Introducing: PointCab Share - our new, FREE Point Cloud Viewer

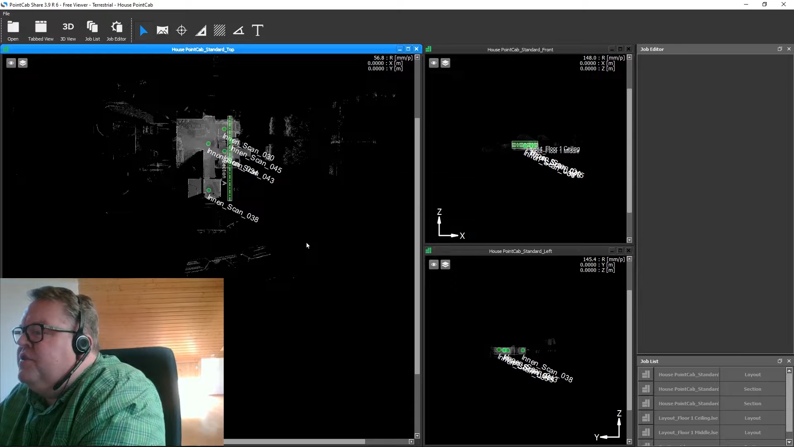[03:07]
Now you get the typical three standard views front top and side view just like you know from point cap. You can see here layouts and sections have been made so you get a better understanding of the results immediately. In the job list on the bottom right you can see which jobs
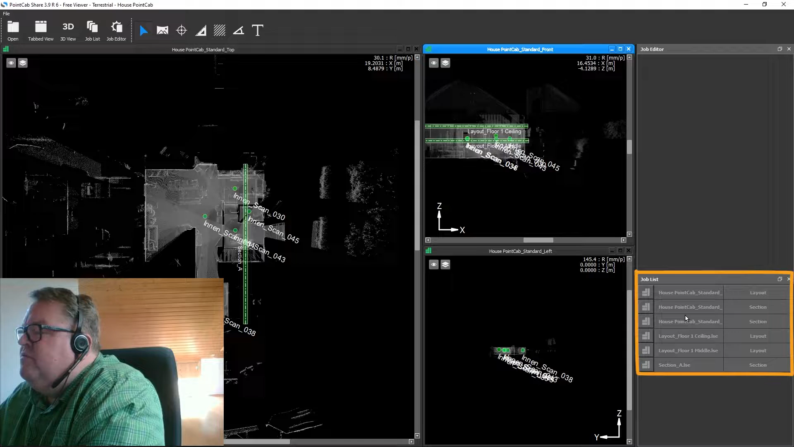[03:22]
have been performed on the point cloud by the person who gave you the data. In this case there are two layouts and a section so if you perform a single click on the job you get all the related information and metrics in the job editor. If you double click the layout opens.
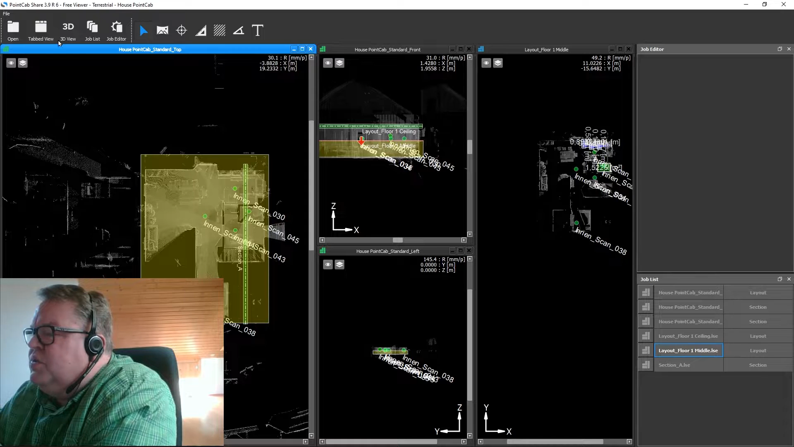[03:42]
To get a better look at it I'm going to switch to the tab view now but of course you can also switch back anytime.
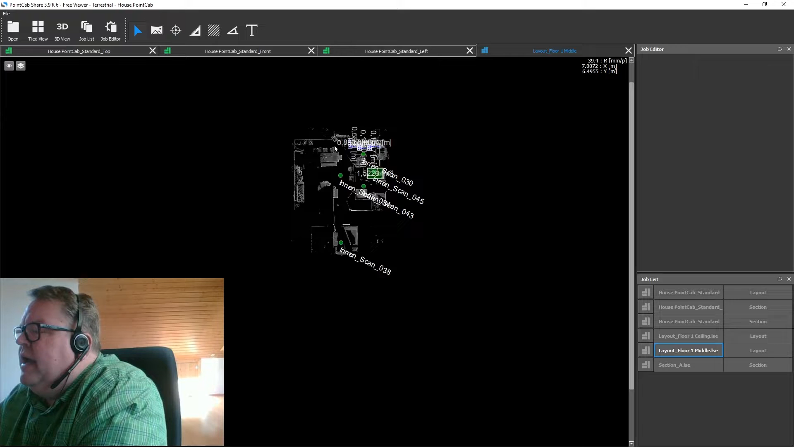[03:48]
After zooming in and we can see the area of the bathroom has been measured
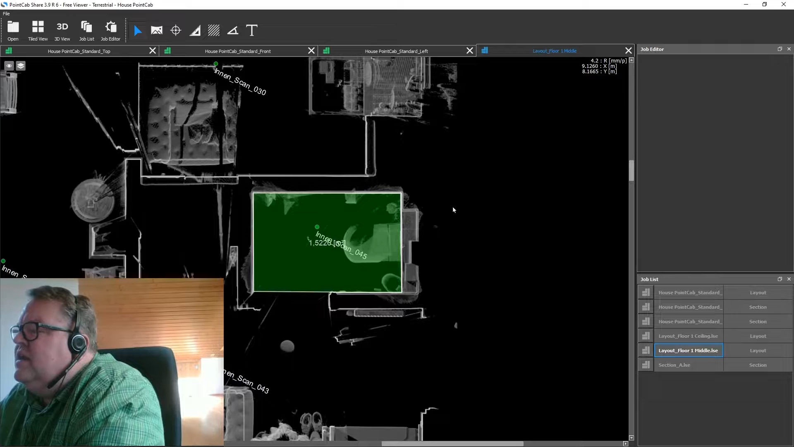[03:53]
and as well as some of the distances of the kitchen counter and if you want to take additional measurements you can go right ahead and use the tools on the top bar.
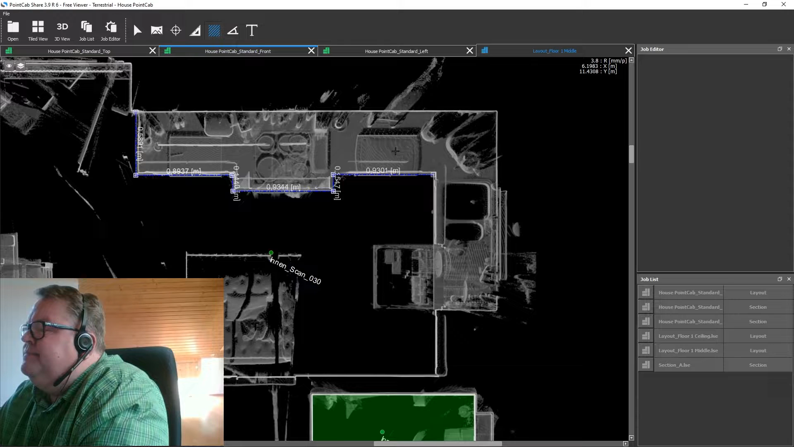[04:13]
I'm going to use that area tool right here just to measure how much space the open dishwasher takes up. Here we go.
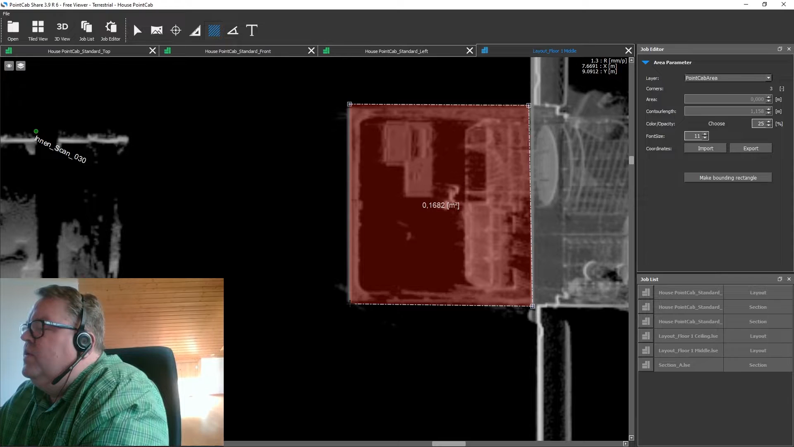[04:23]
And I'm going to measure the angle of the kitchen counter here.
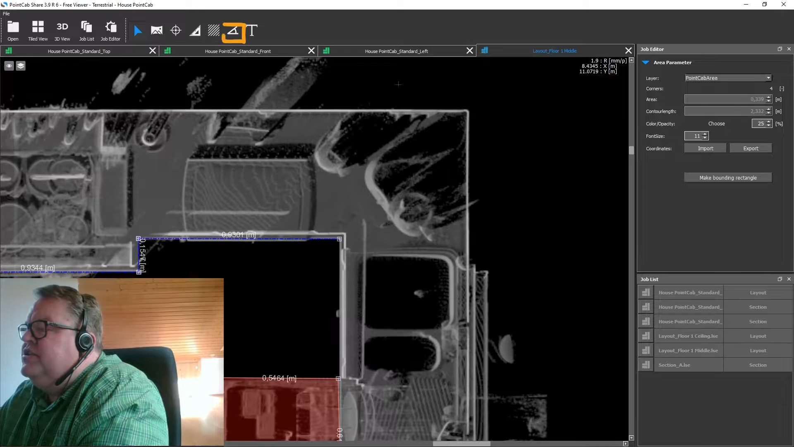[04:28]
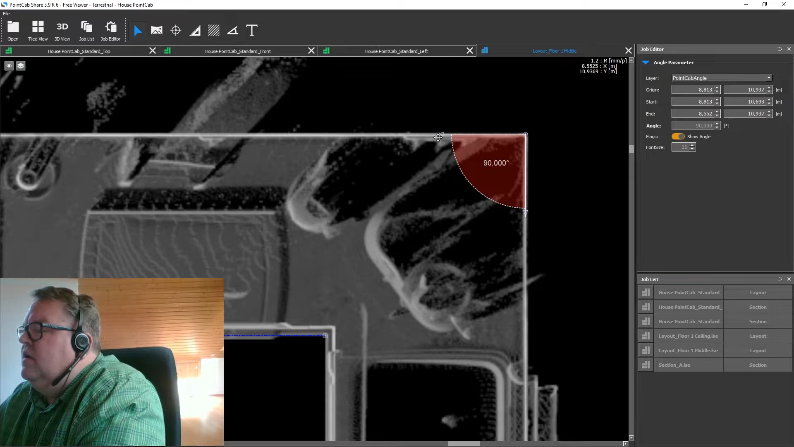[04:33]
So as you can see even if you're missing some of the information in the data you can quickly get it yourself. Sometimes if many measurements have been taken the layout may look a little bit cluttered so if you click on the eye icon up in the corner left here
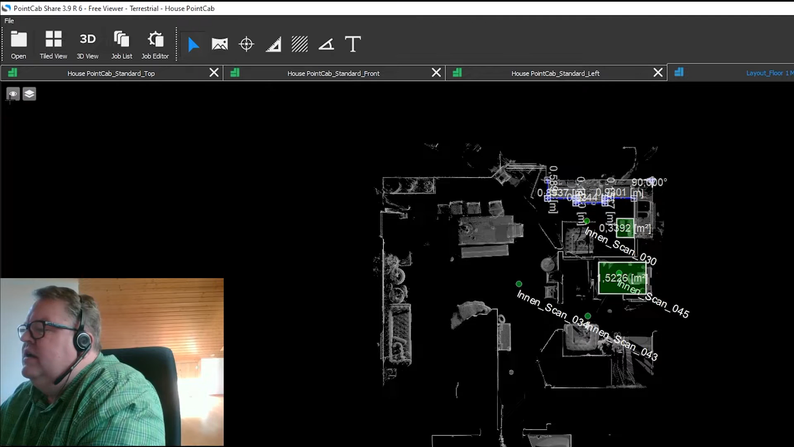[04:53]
you can go ahead and hide elements and you can basically clean up the view.
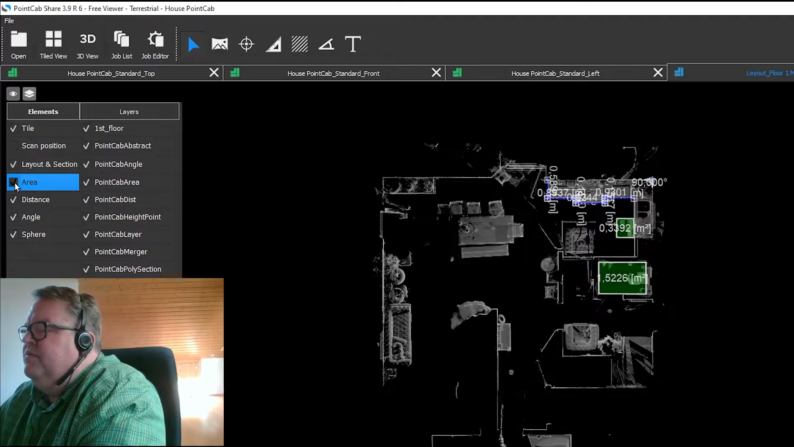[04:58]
As you can see you already get a very comprehensive conception of the data but it gets even better in the panorama view. So to open a panorama you select the panorama tool
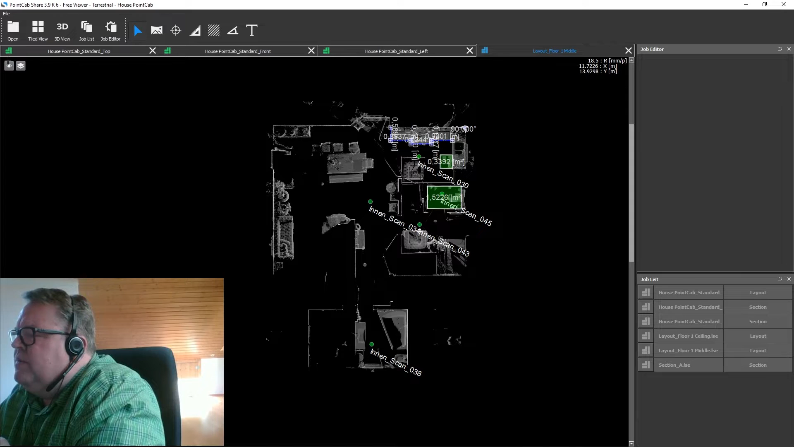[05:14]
and then the scan position you want to observe.
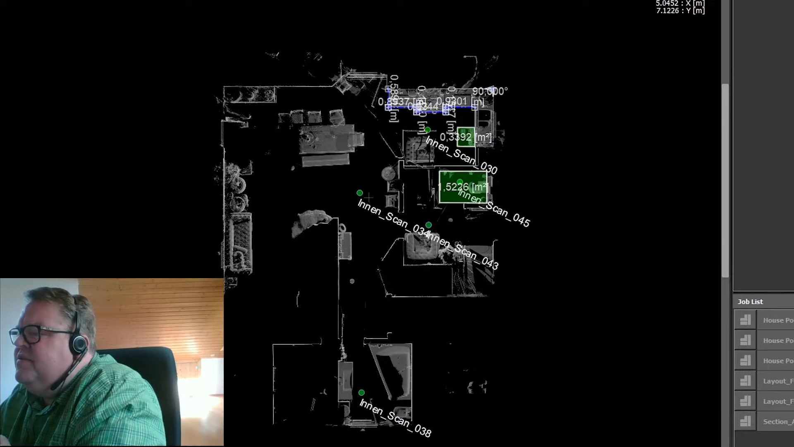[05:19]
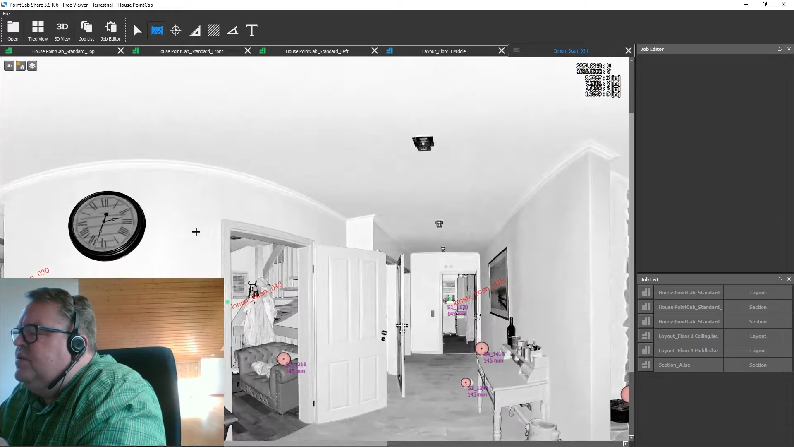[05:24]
Now you can clearly see what's going on and of course take measurements as well. So also very nice by the way is the changed setup of the sheets tool.
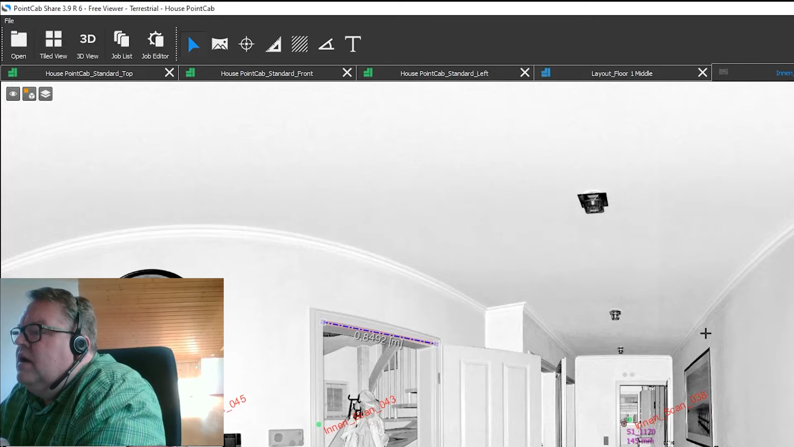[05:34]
Up in the left corner you can click on the tool and select different views. The different views come with many advantages depending on your
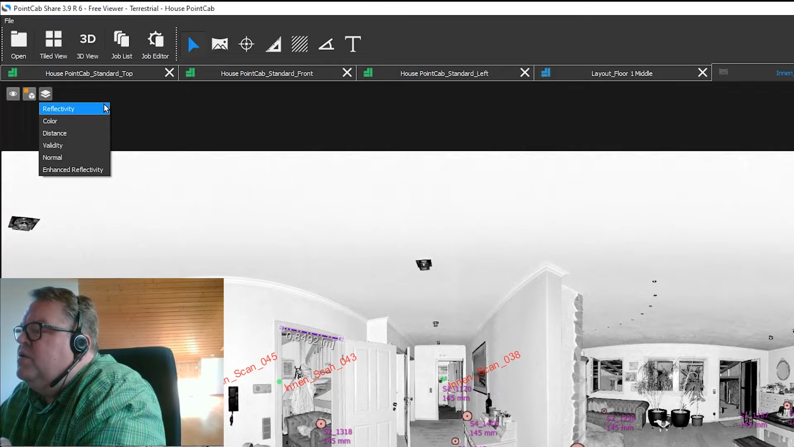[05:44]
use case but I'm just going to show you two examples here to keep it short. So the normal view is basically a plane detection and a really nice overview for the modelers.
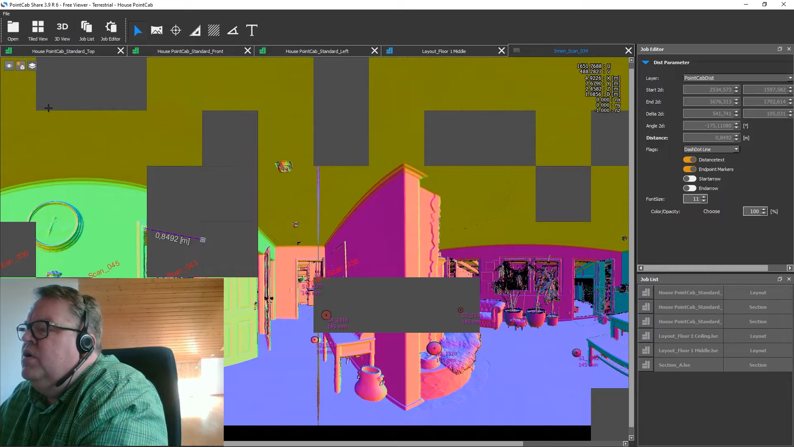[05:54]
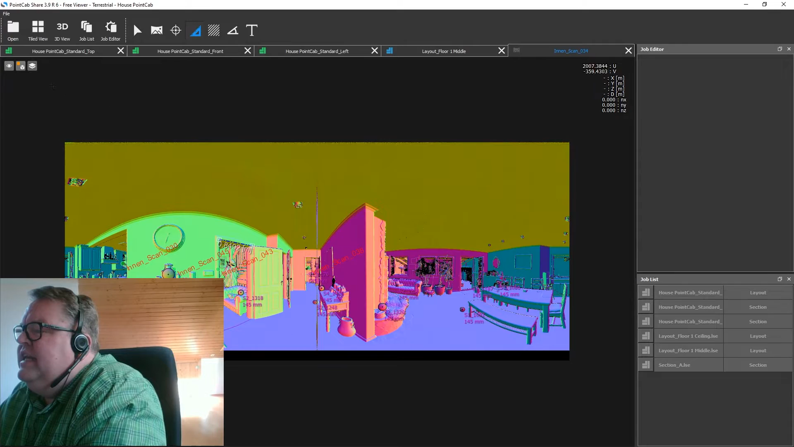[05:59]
The validity view shows you which part of the panorama we actually captured by the scanner.
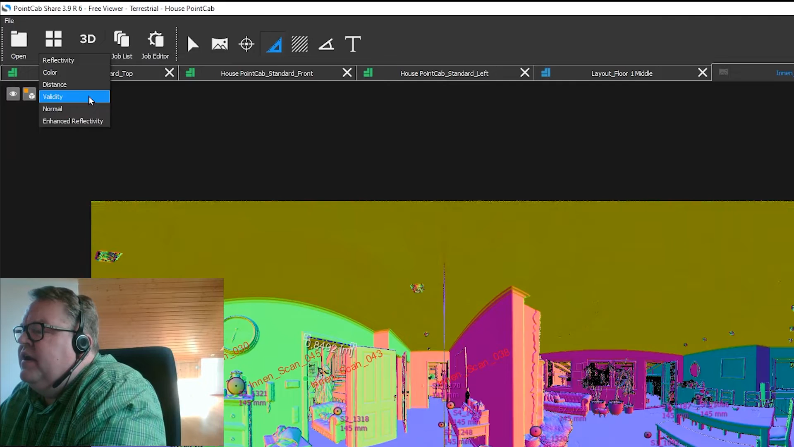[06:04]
So if this view is all white, congratulations, the scanner has utterly captured everything.